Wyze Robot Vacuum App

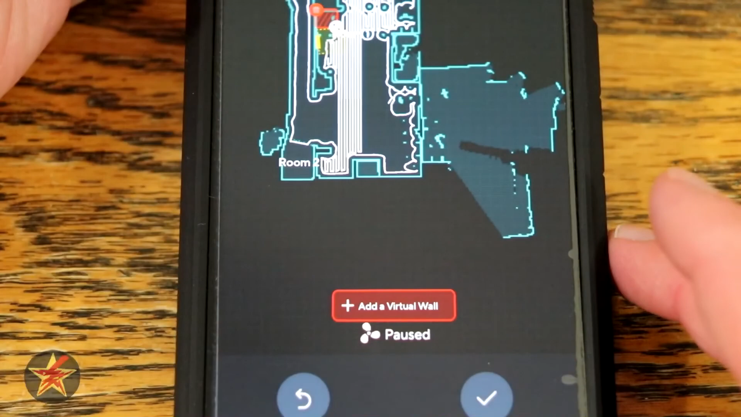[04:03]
You'll also notice that because I'm doing this while my robot vacuum is actually vacuuming it pauses it until you're done.
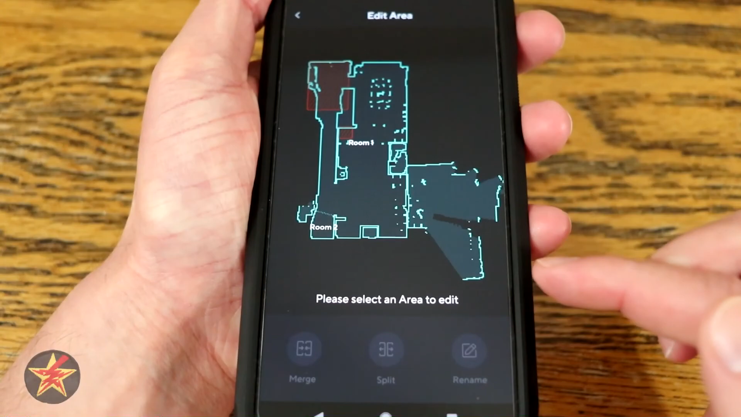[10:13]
You can see originally my robot vacuum designated one room
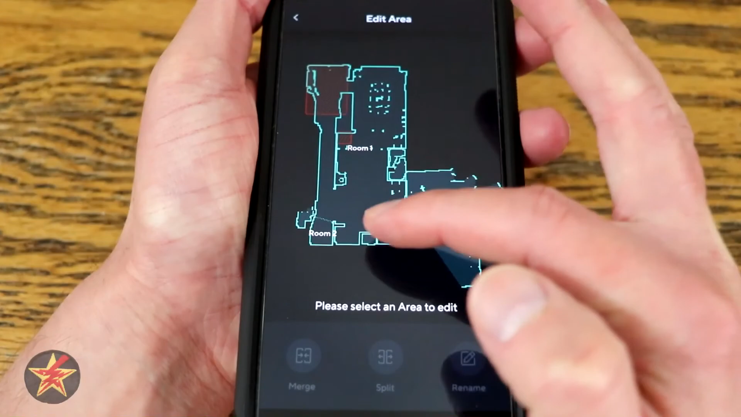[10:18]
and then two room over there which is actually my hallway.
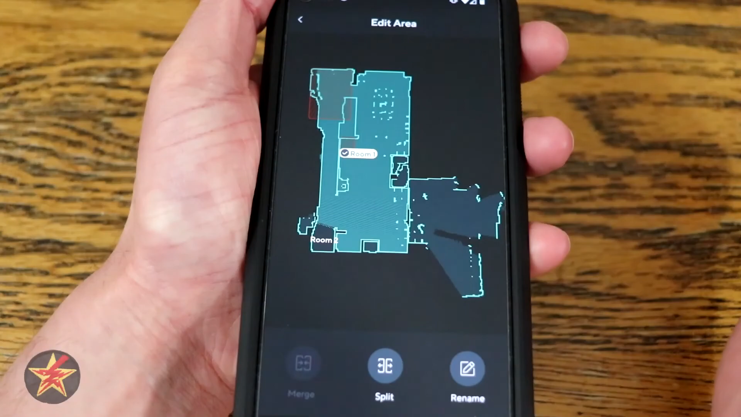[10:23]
If I select a room I can split this room.
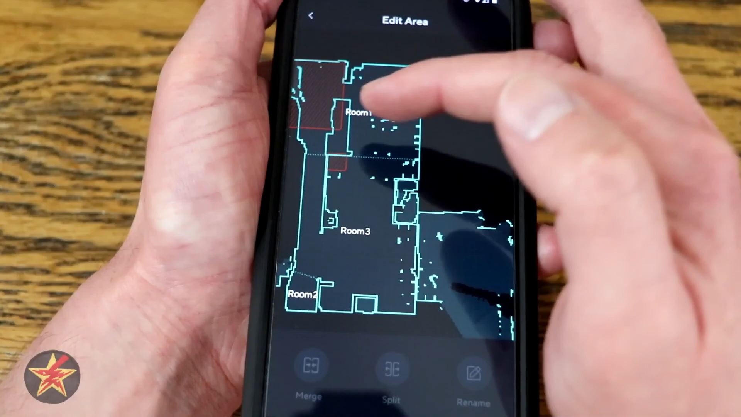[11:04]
So now I have room one two and three. I can rename the rooms if I want to. You can also if I select room three and two you could merge that.
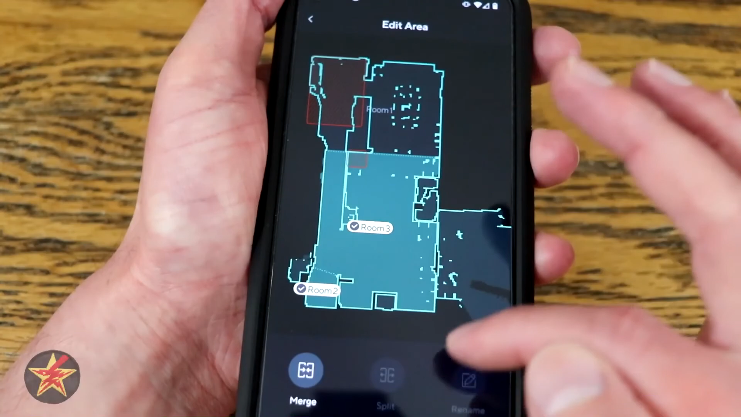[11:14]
So let's say you screwed something up and you want to bring that together you can actually do that. So what I'm going to do is I'm actually going to say yes merge room three and
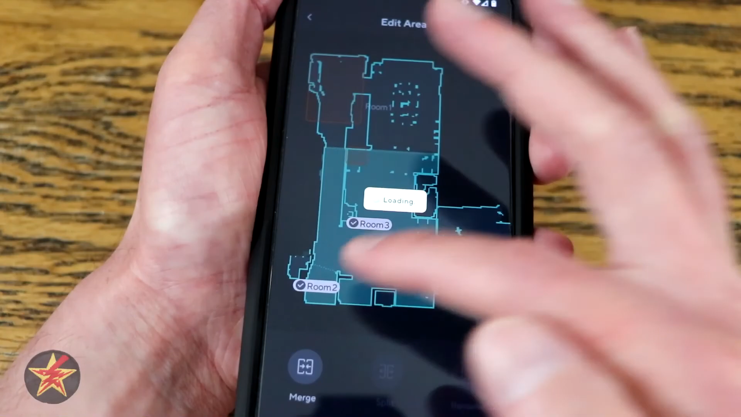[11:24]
two because that's really my hallway and my living room.
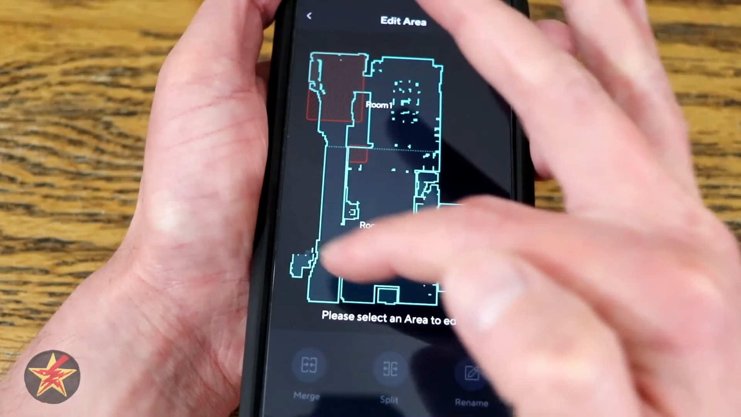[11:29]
Now that's one big room hypothetically if I want to come up here and I want to split this
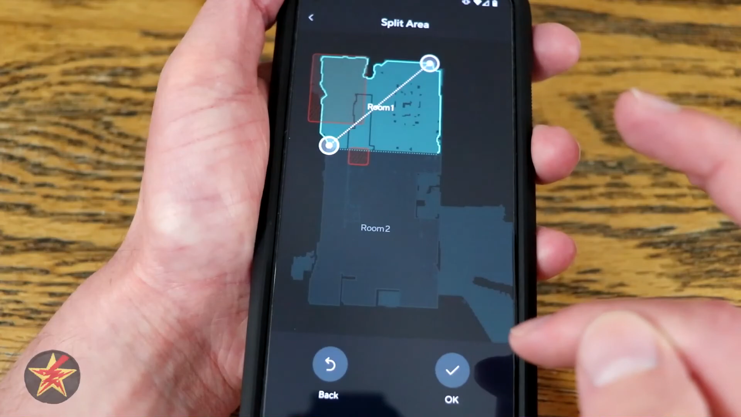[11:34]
I can try to come here
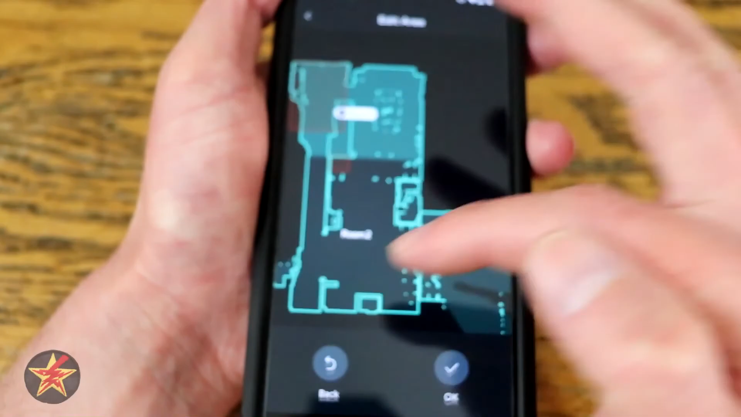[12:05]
so that I can say from here to here this is one room because that's my kitchen this is my
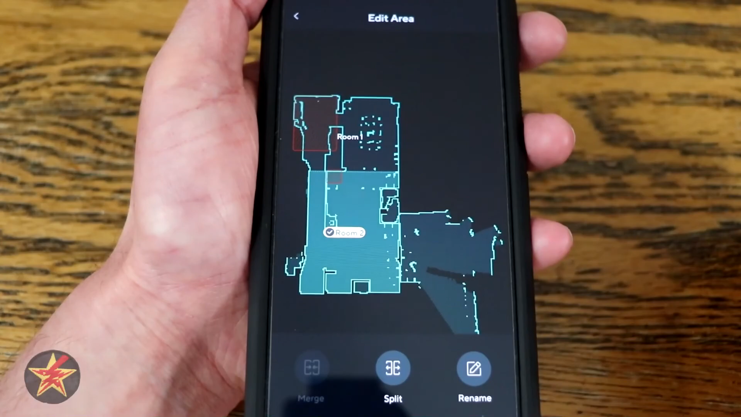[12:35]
of make it do something you can also rename the room if you want to so living